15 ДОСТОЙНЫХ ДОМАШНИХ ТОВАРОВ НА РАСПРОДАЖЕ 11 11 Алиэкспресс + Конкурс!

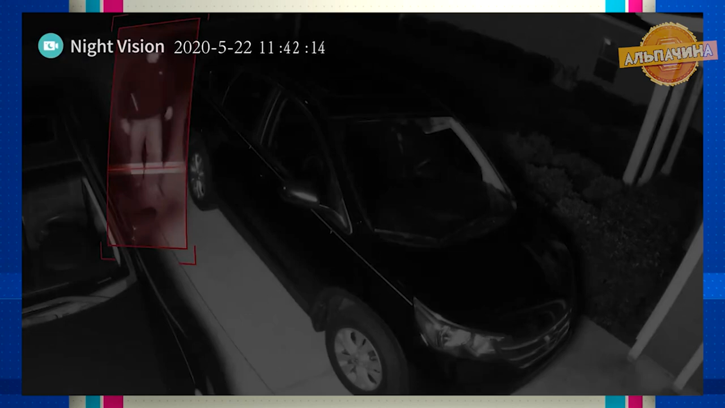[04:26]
При нажатии посетителя на дверной звонок активируется звук, а камера начнет отправлять изображение в реальном времени и звонить на мобильный телефон.